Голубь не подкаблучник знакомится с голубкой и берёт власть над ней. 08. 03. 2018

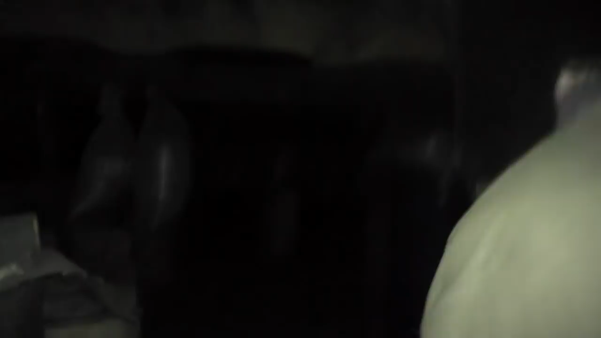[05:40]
Благодаря Игорю. Вот большая бочка. Вот сколько. Здесь книги у меня еще хранятся.
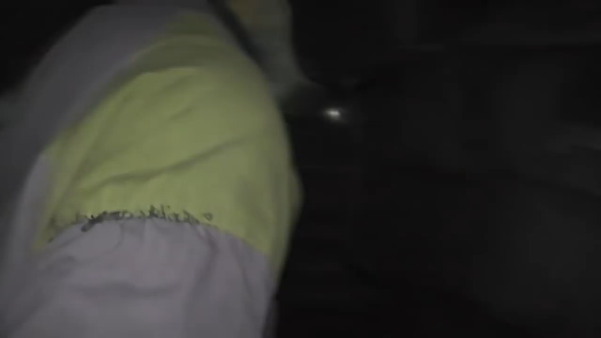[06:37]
Только голос не подавай, они испугаются. Куда она делась, я не вижу ее. А вот она сзади сидит.
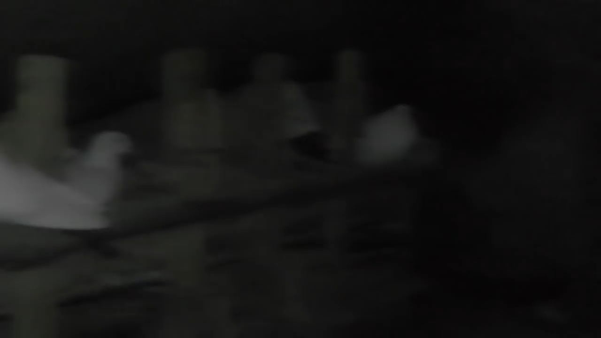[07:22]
Ну, а там вон дальше два дикаря. Вон с ним, вон сидят. У тебя там крутятся цифры-то? Да-да-да. Так вот. Ну и вот они здесь.
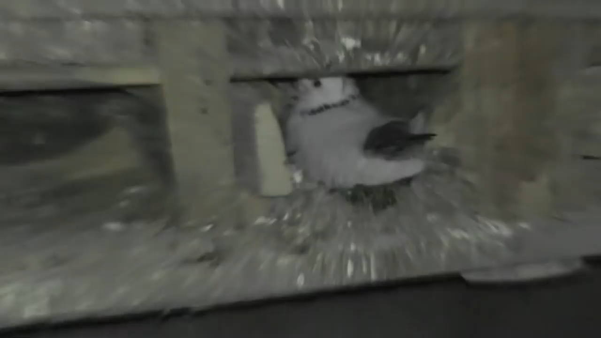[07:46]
Но они мой голос слышат. Вон, видишь, еще одна сидит. Сегодня 8 марта.